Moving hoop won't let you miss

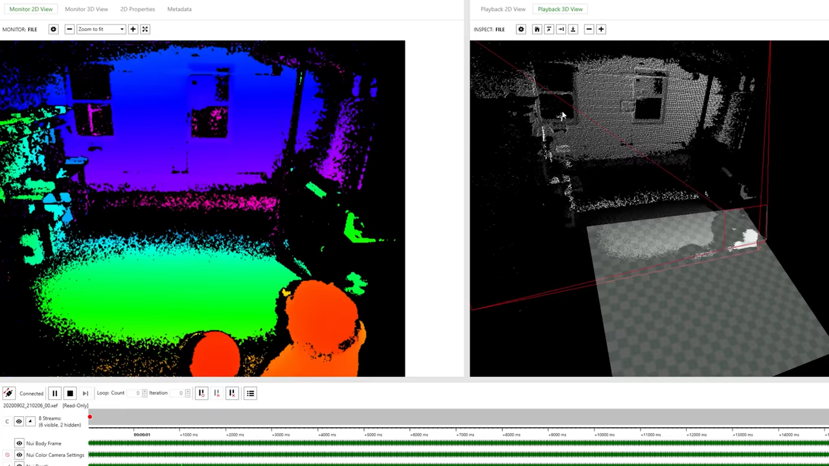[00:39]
I'm going to write software that will track whenever I throw a ball, and it will figure out where the ball is going to hit on the wall.
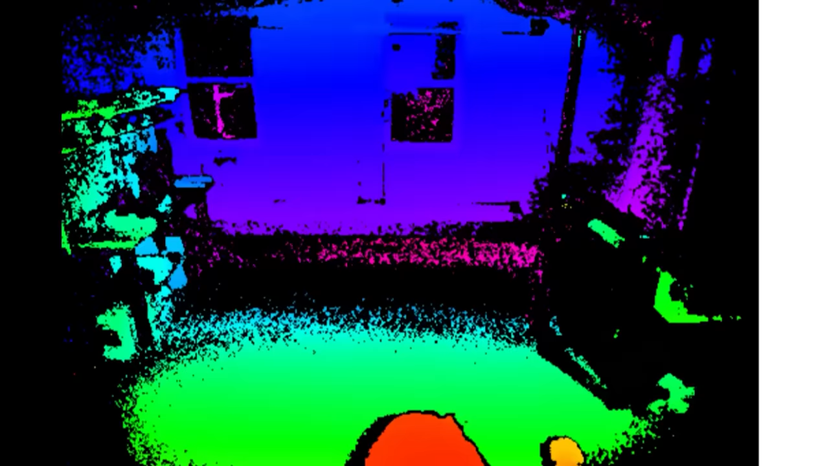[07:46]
All it tells me is that this point in the picture is this far from the camera.
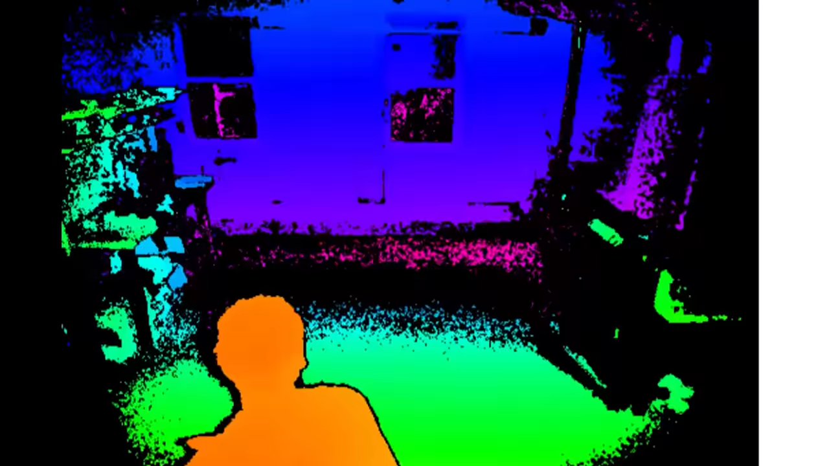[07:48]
To predict where the ball is going to go and where to move the hoop, I have to know where the Kinect is relative to everything. To deal with this issue, I made a calibration program. It takes an image from the Kinect. This represents how far everything it sees is from the camera.
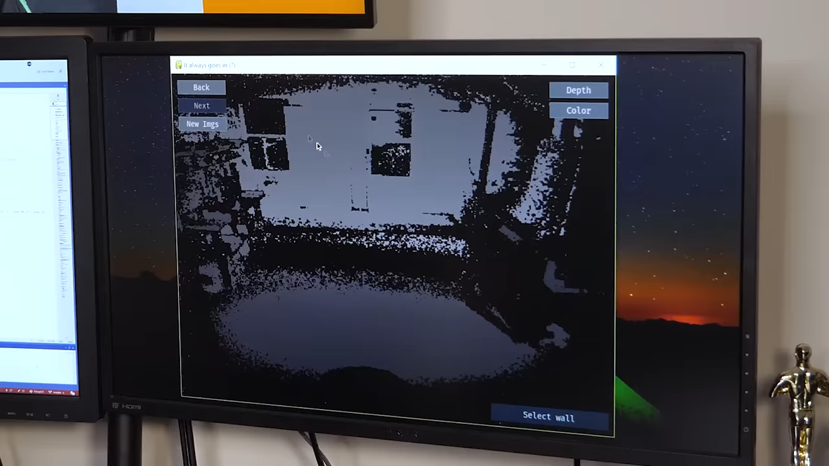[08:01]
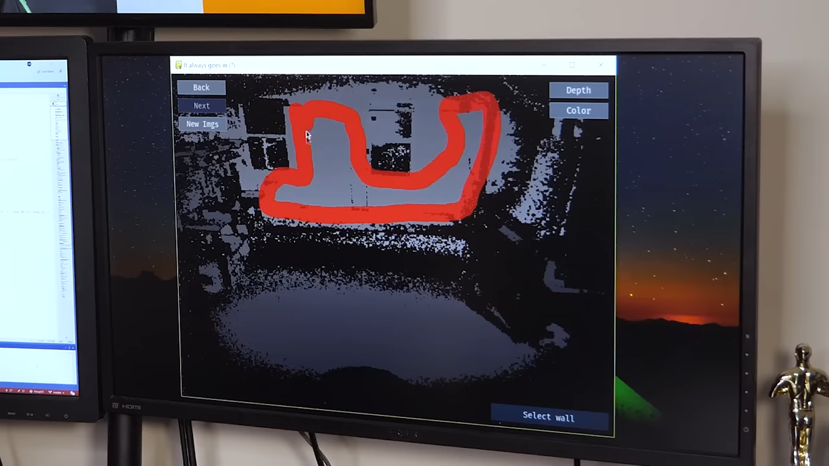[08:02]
So what you do is you just paint where the wall is. So you do the same thing for the floor. And then you select where the center of the backboard base is.
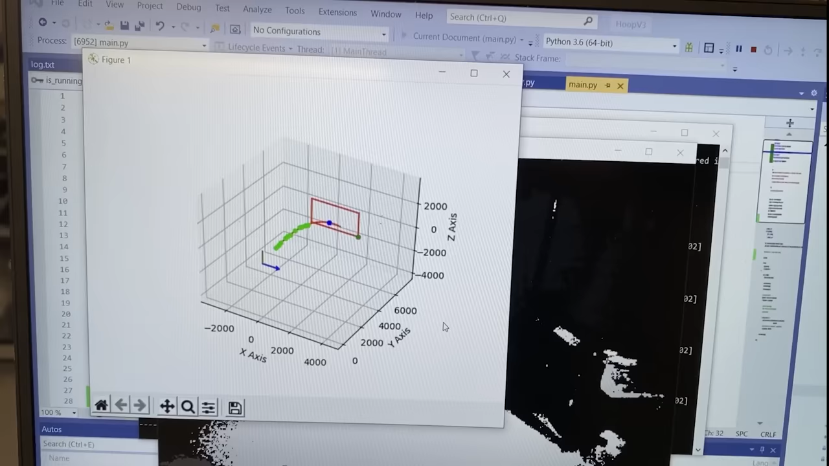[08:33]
It says it hit there, which it did.